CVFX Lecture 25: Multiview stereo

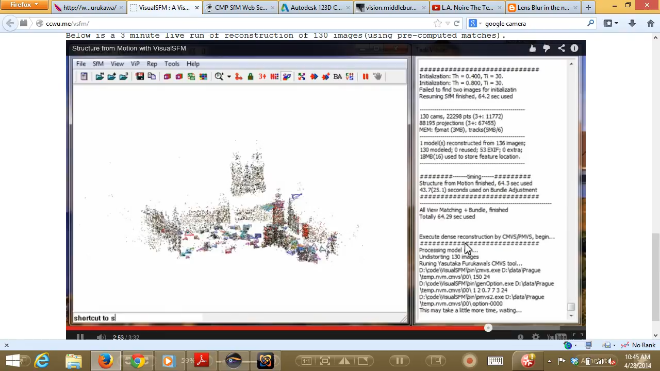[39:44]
And now it takes a few minutes to go from these sparse points to a dense set of points. And that's a little bit harder to see, but you can see at the very end of this video,
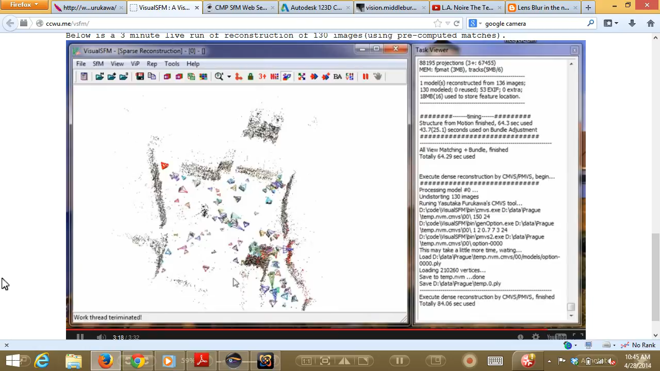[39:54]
they kind of toggle something where now this person's working in the dense world instead of the sparse world.
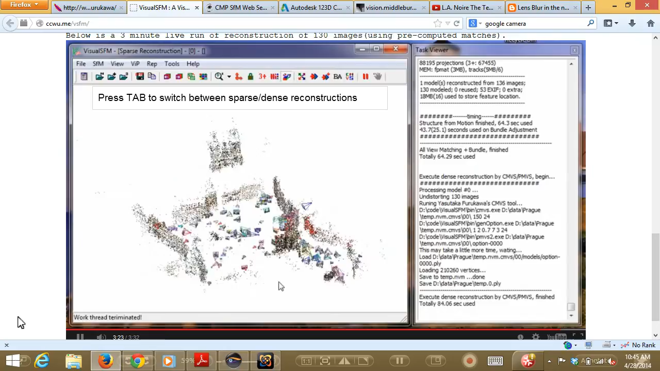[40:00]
You can see, like, all the holes between the points kind of click in. And so this is definitely something to fool around with if you're curious about doing dense reconstruction.